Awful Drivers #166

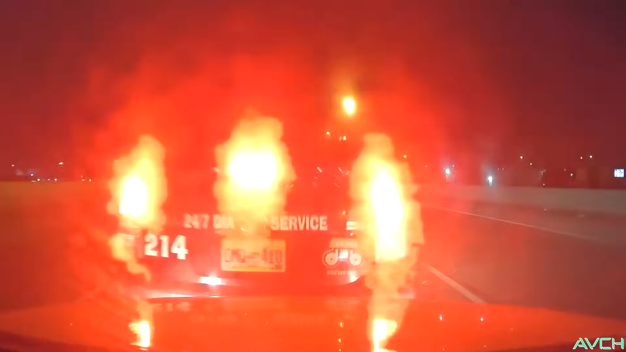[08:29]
Brake Brake bro Brake Brake Brake Is that a police car